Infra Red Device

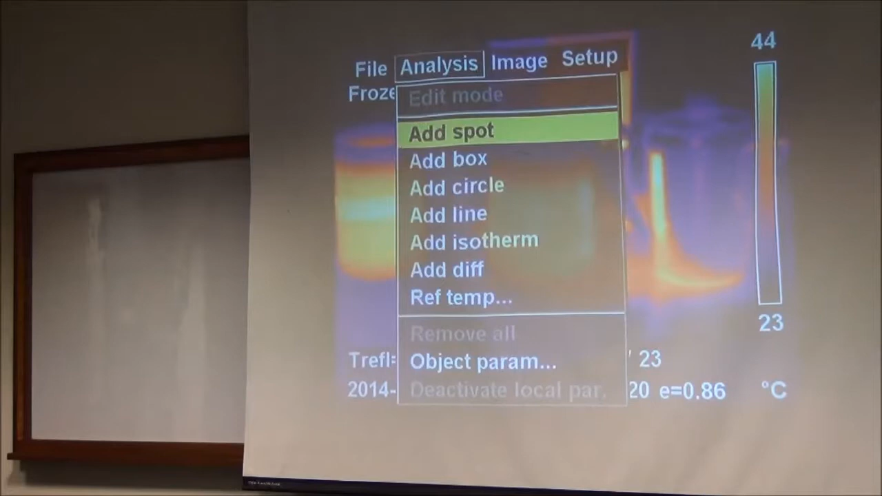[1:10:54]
Ini yang bercahaya lebih tu dia ada crack ke kat dekat cawan tu? Jangan lebih tak tu tepi dia ni ni apa reflection. Oh reflection. Ini dia pun hitam tapi dia ada tape gitu kan. Pun ada menunjukkan ada beza tepi.
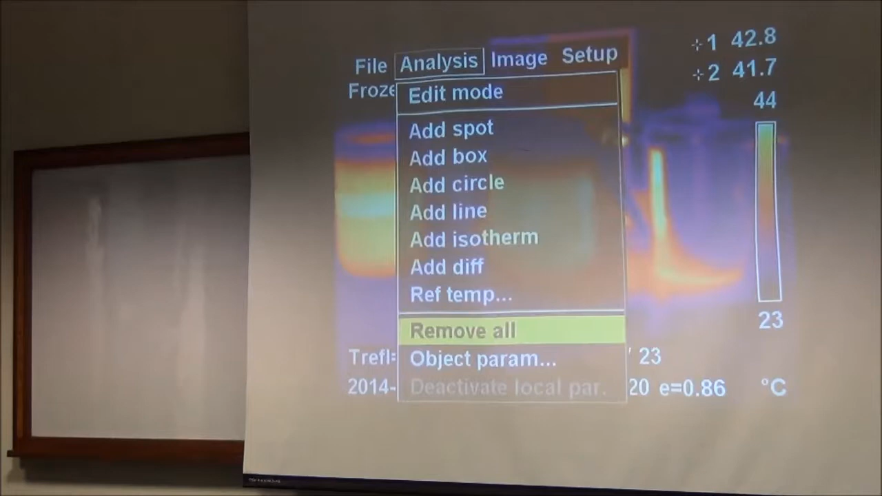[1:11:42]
biasa-biasa. Boleh kita check. Dia ada beza temperature tu dia. Yes. Dia boleh buat apa dia. Dia ada beza ni. Dia nak beli mahal pula ni kalau kita buat nak buat hobi. Ya. Mahal dah.
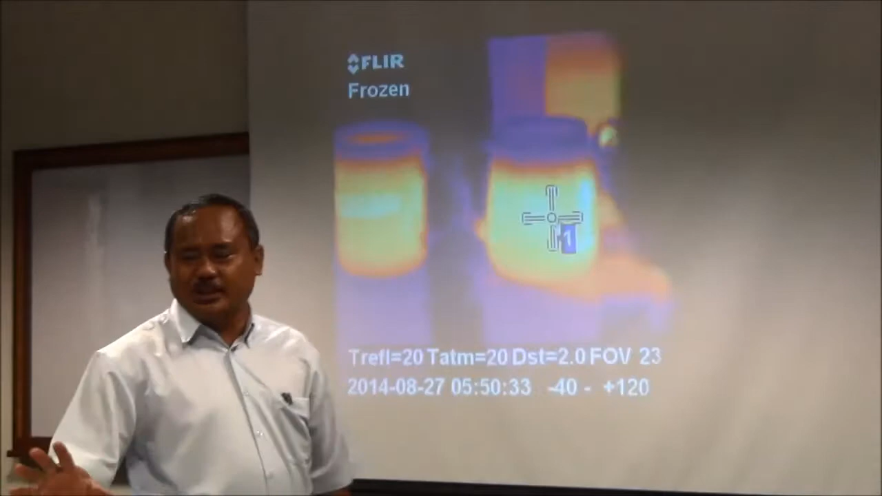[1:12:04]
RM5,000 accurate kan? Ya. Itu kurang sikit lah. Tapi dia ada banyak. Dia boleh. Tapi dia boleh nampak. Nampak gambar. Image. Beza.
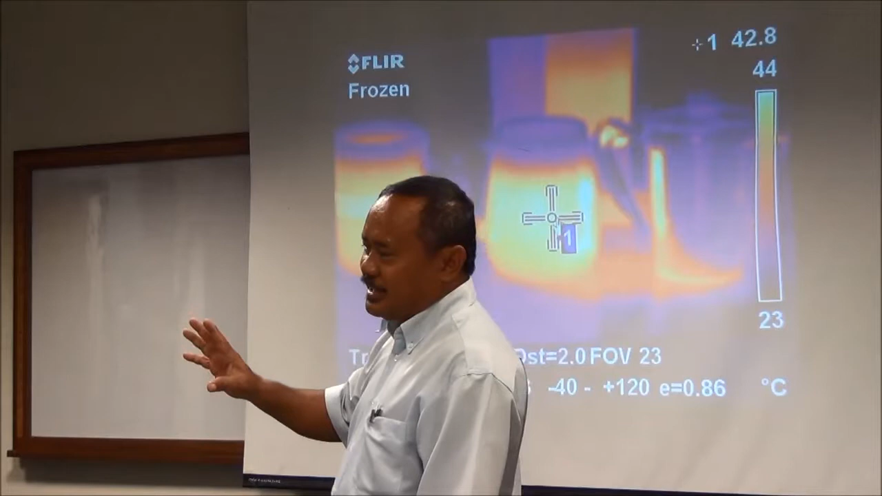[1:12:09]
On screen: spot 42.8°C, scale top 44°C, scale bottom 23°C
Kalau you just untuk nak bezakan apa tu panas sejuk ni kan. Macam ni kan dia nampak apa tu ni biru.
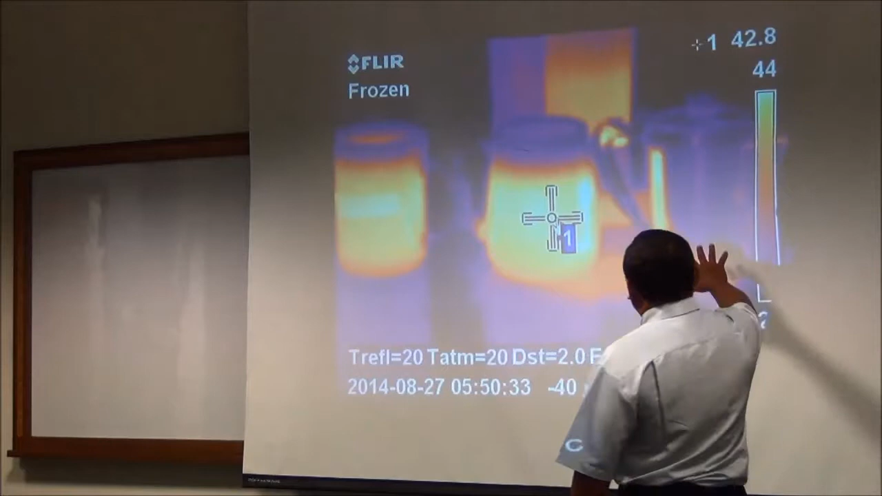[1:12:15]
Kalau macam kata apa tu kita apa ni.
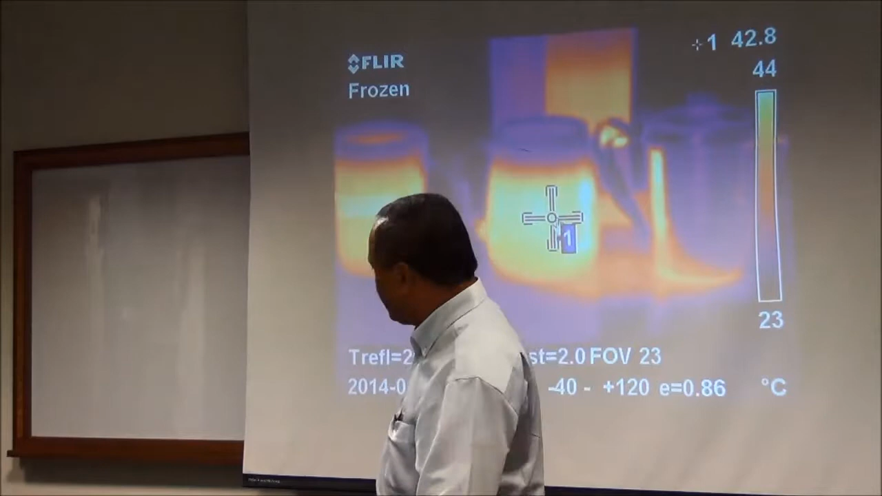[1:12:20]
On screen: spot 42.8°C, scale top 44°C, scale bottom 23°C
Kalau kita usik panas. Yes. So nampak sejuk. Ha, tu kita kita ditipu. Sebenarnya boleh betul-betul kan. Maknanya kita dia punya kamera ni. Dia yang penting bawah ni. Dia punya ni. MHDT ni. Kita boleh betulkan. Dia dapat aerial temperature. Lepas tu kalau kita ambil gambar tu tanpa adjust tu. Lepas tu kalau cameraman tu. Dia nak ambil gambar kita tu mana? Setting-setting tunjuk lampu. Dia boleh ambil RM10 satu snap kan. Gambar pasport RM10. Tapi kalau kita ambil problem-problem.
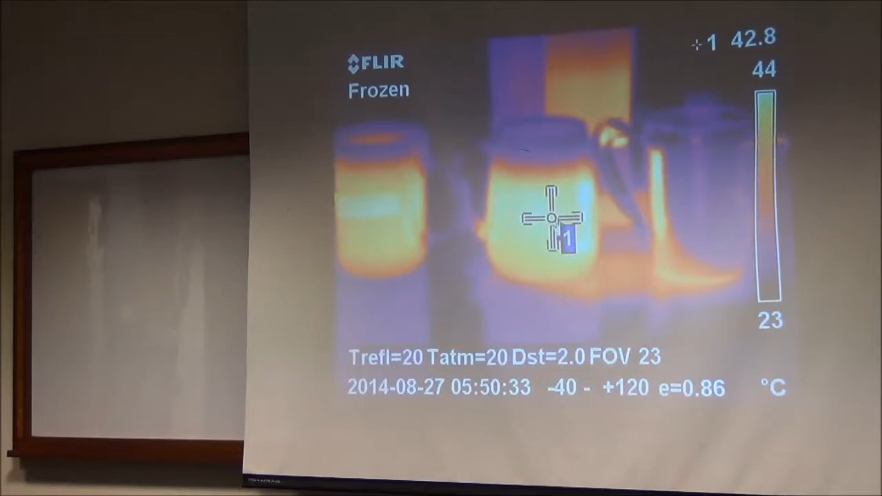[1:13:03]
On screen: spot 42.8°C, scale top 44°C, scale bottom 23°C
Itu man with camera. Bukan cameraman. Ya, tipu-tipu lah. Dia dapat cantik lepas tu boleh cantik. Lepas tu edit pula. Boleh edit, boleh edit. Cantik ori lain. So, ni adanya apa tu, penggunaan apa tu, kamera lah. Dia anything on surface, itu yang dia ambil.
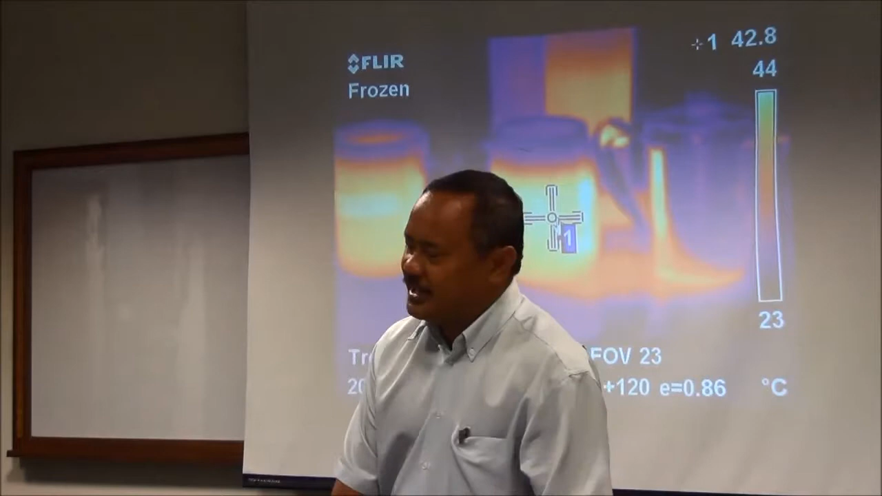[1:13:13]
On screen: spot 42.8°C, scale top 44°C, scale bottom 23°C
Yang lain tu, dia upaya dia pun tetap terhad lah kan. Dia cuma range itu je. Jeruk dia infrared punya range tu. Sebelum ni boleh tak boleh, ke depan pun dia tak boleh. Dia sifat dia sangat tu je. Jadi apa tu range apa tu yang dia boleh ni lah. Dia boleh ambil kan tu tahap dia. Okay. Dan tak ni. Kalau kita cakap tadi gelombang ni lah 0.7 sampai 1 mm.